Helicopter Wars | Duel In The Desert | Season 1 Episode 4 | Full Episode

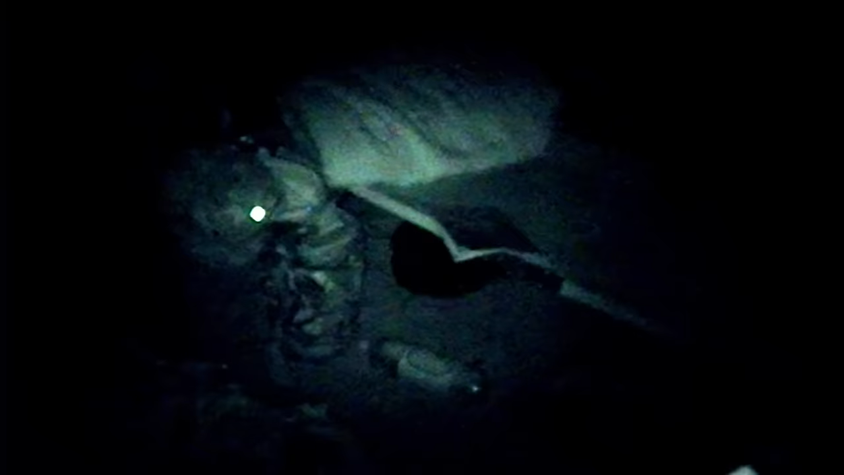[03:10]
A day of reckoning for one young pilot, Lieutenant Commander Jim Newton.
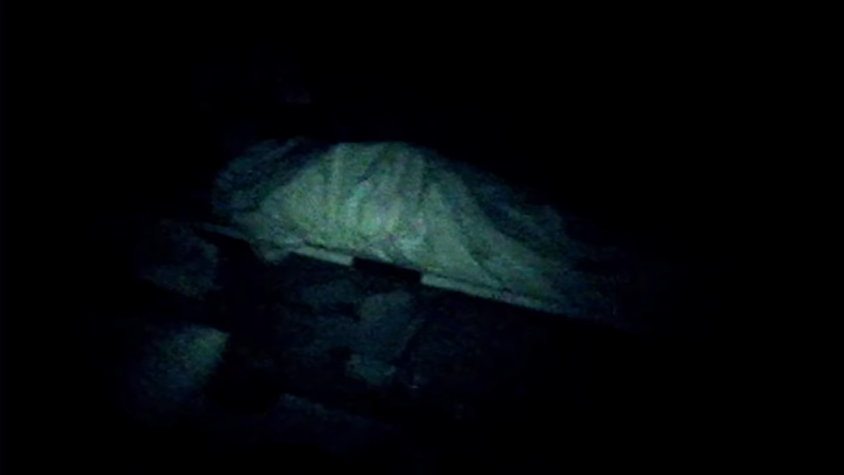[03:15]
Jim Newton, the AP, Aviation Patrol Commander, actually overslept. So at about 4 o'clock in the morning local time, I had to go and find him, wake him up.
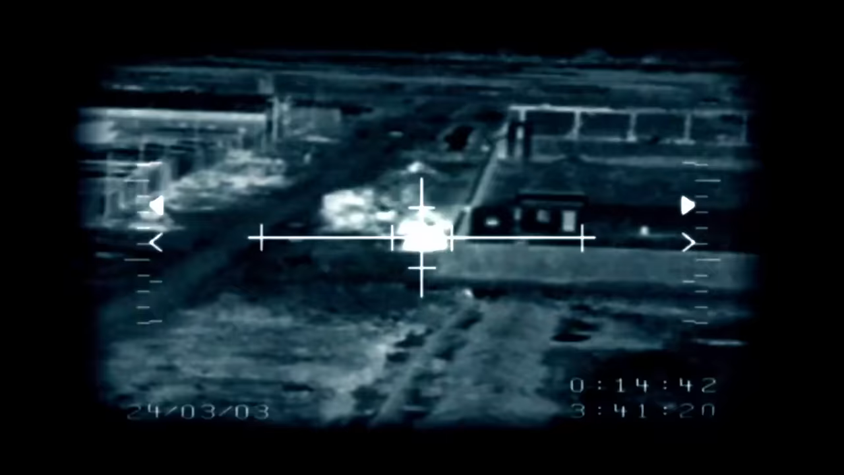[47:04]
I just held the crosshairs on the tank the whole time, and I just waited and waited and waited and just prayed.
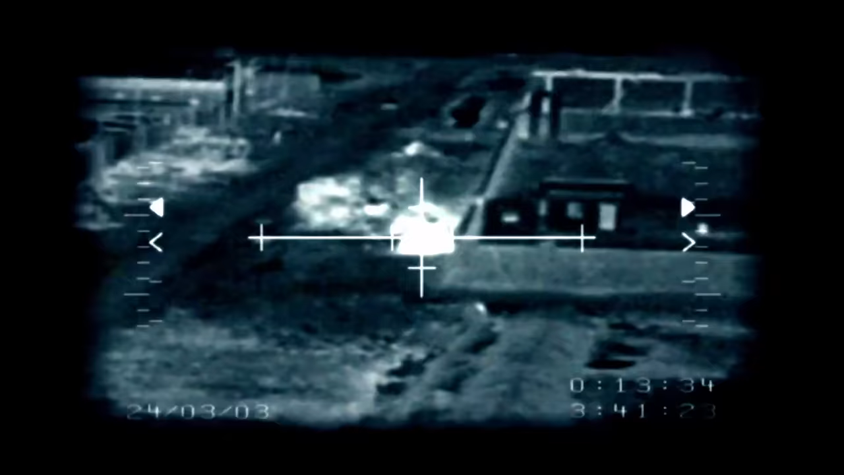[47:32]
It was just like a little white puff in the sides.